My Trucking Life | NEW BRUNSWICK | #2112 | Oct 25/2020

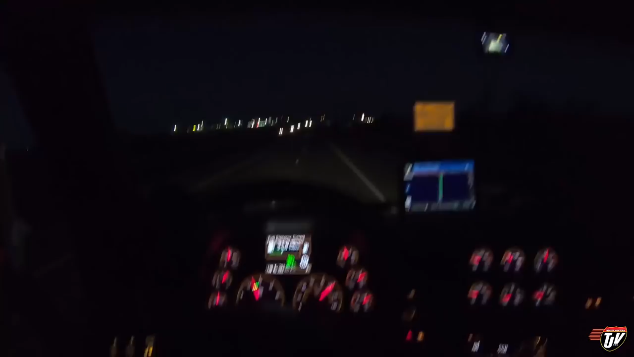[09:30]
Well, we're running out of daylight and we're running out of energy. Diesel, you know what that means. Timmy. This is the Salisbury Irving.
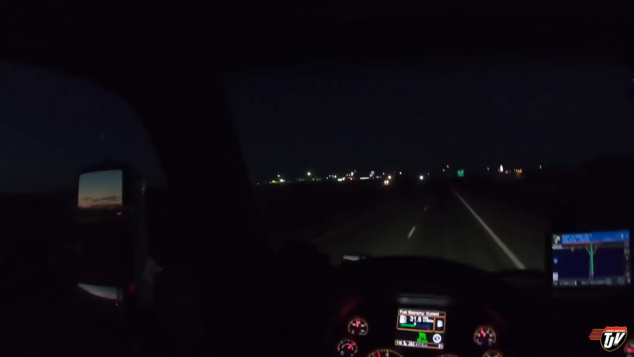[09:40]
This is where they have the timmies with the helipad, unless if they've removed the helipad. I'll also go check. Make our way in here. What do you think, Diesel? We've got to figure out where we're going to stop for night. From here. I want to go further. Obviously, I'm not in Nova Scotia yet. I want to at least get into Nova Scotia. But I'm still three and a half hours from my destination. And I want to get as close to there as possible so I can start there first thing in the morning tomorrow. Because I'm hoping I can get my whole trailer emptied tomorrow.
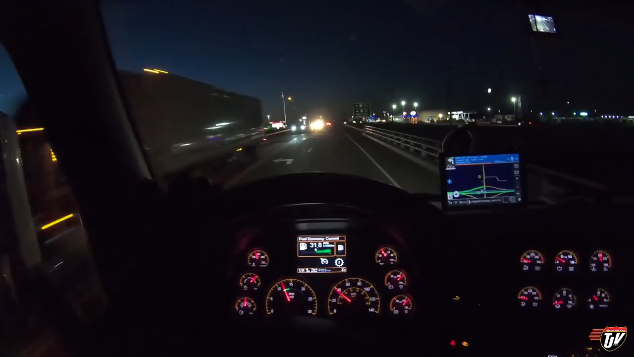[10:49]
In 100 meters, take the entrance to the left on Highway to West RT to Trans-Canada Highway St. John. What are you talking about, Karen? We're going straight. Come on, right over here. So they've got a Dairy Queen here. They've got an Ultramar. And here's the Irving on this side. They've always got the big Canada flag.
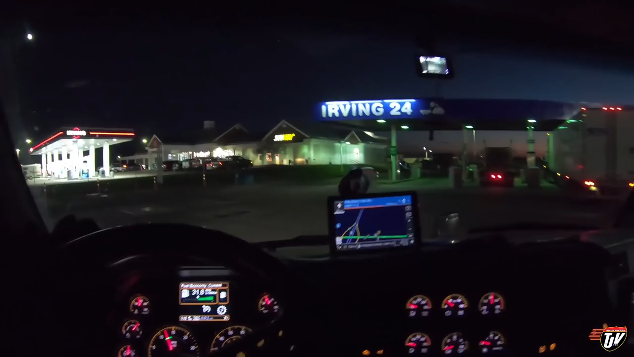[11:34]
I wish I'd go to this one. What does it say? Self-serve diesel. Well, is there any other option? I've never heard of full-service diesel at a truck island before. Wouldn't that be cool, though? Oh, this pump doesn't have DEF, though.
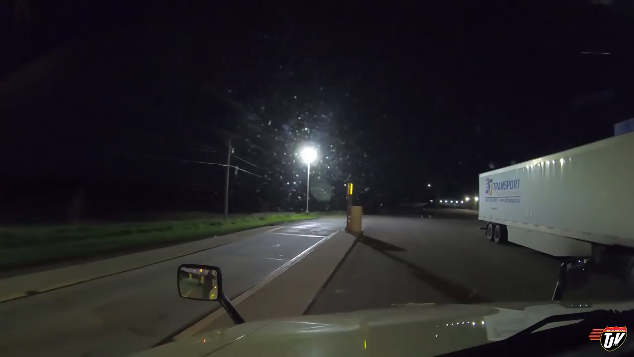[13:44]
Why would you do that? At least I can still get around him. Some people.
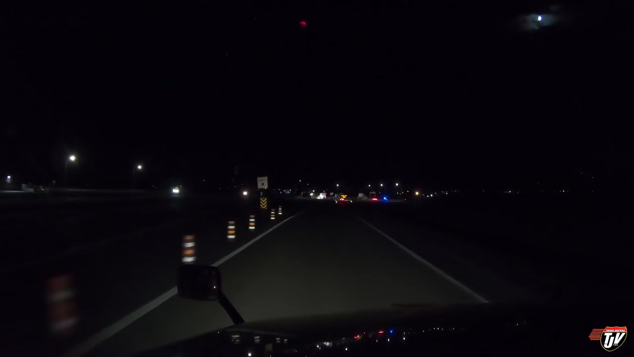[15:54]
Huh. Oh, the Maritimes still got all their border checkpoints up. It's the only place I've seen these anywhere. I think I just got to go over the scale, and they'll let me through. I can't believe they built, like, permanent, permanent border crossing check stops. This was only supposed to be 15 days to slow the spread, I thought. Okay.